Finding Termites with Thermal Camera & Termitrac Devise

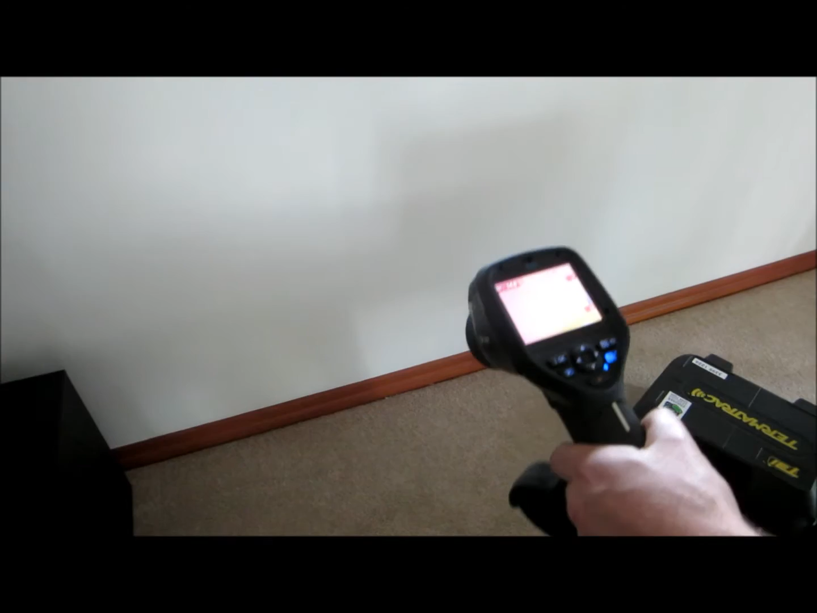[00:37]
I'm going to focus on the screen and you can have a look at that.
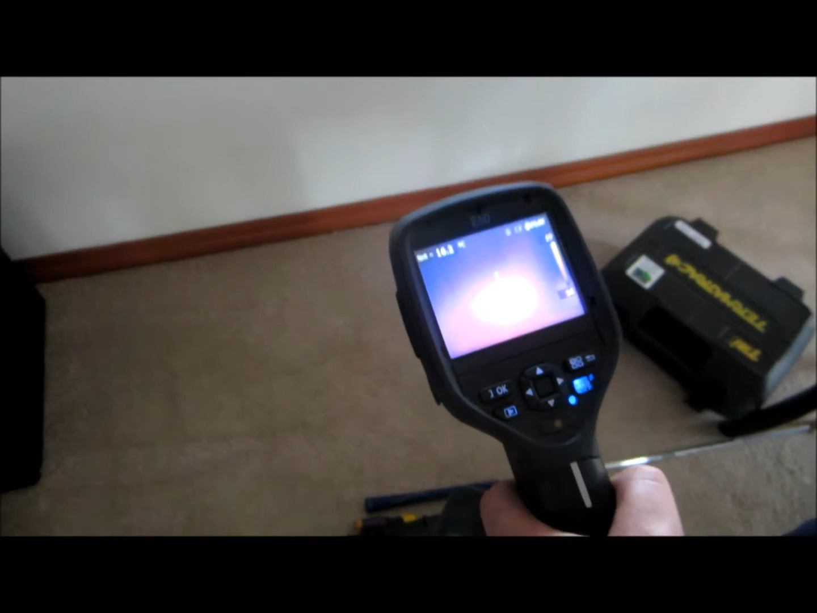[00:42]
There's definitely a reading to say that there's something happening in the wall there and now we're going to put the termite tracker to see if there's any movement.